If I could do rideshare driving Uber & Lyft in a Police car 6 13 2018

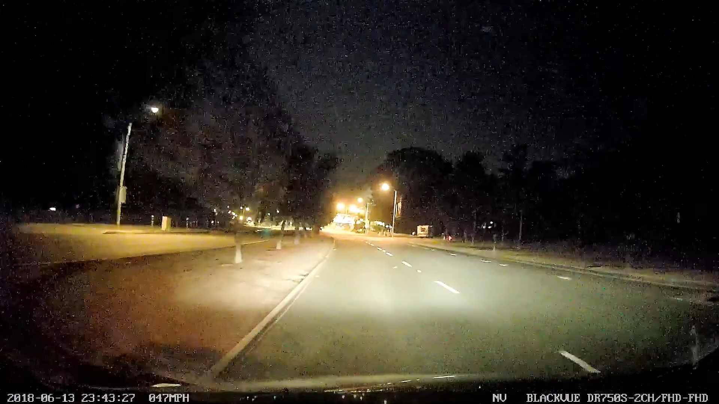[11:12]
we just passed some of the the festivals this one to the right here is the most famous the best of the arts pageant of the masters oh my gosh no
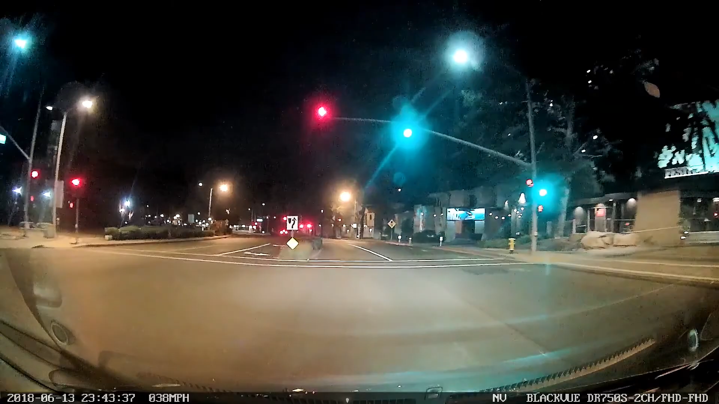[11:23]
I didn't even know what this is yeah those are all sort of art this is gonna play out it's a lot of art I mean some of it's pitchy big beach art like touristy stuff but some of it's actually pretty damn good too
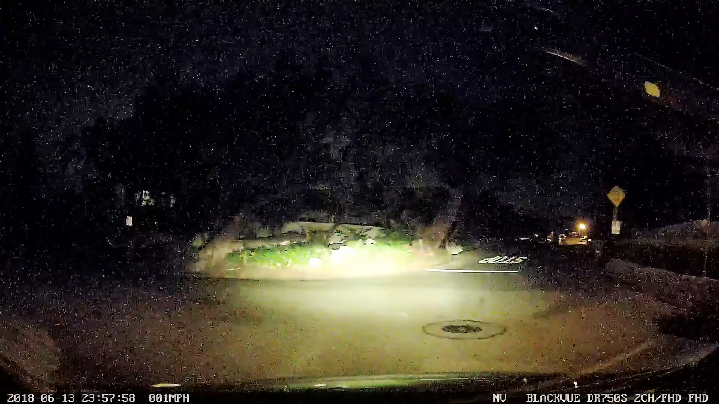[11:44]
what the hell look at this they want me to go 1.7